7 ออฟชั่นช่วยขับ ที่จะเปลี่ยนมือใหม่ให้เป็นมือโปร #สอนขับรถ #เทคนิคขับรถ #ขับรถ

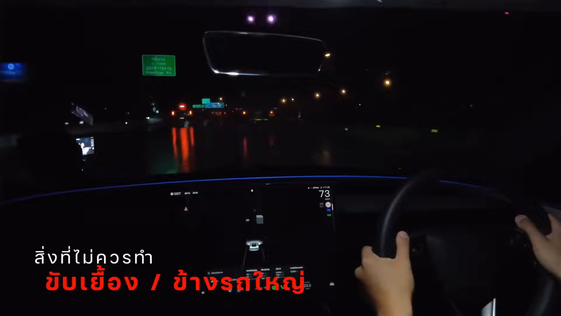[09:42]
มี sensor จับ มัน ทำ งาน ได้ เลย หรือ เรา ขับ ขับ อยู่แล้ว น้ำ อะไร กระเด็น มา ใส่ Products เนี่ย เรา ไม่ จำเป็น ที่จะ ต้อง ระ มือ กาง นิ้วบางทีรถ เนี่ย มัน โดด ปึด แล้ว มัน ปัด ปัด เดียวกว่า เราที่จะต้องมางม มาตกใจอีกang ใช่มั้ยครับ อันนี้มันดีมากส่วนในเรื่องของ ไฟ ค